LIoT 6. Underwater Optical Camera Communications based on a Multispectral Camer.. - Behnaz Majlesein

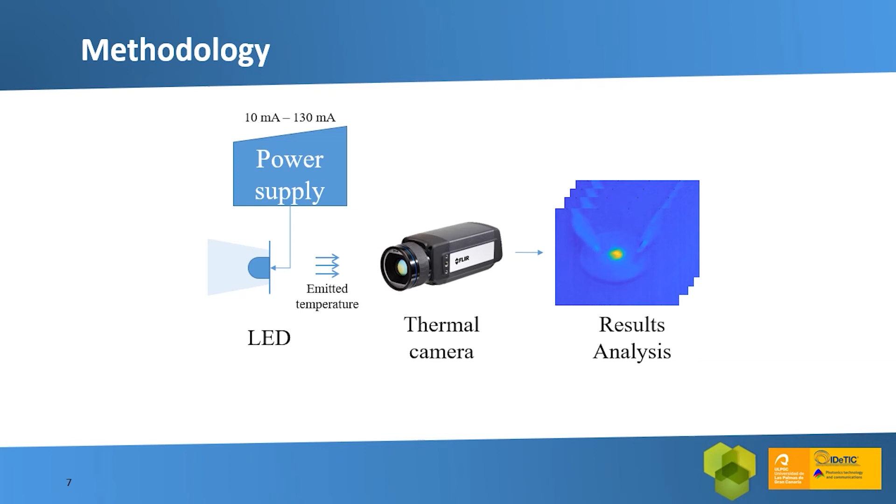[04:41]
As you can see, the LEDs were driven using currents ranging from 10 to 130 milliamperes to induce them different junction temperatures. Then we have used a thermographic camera to measure the maximum temperature of the LED. This graph shows the obtained results of the characterization.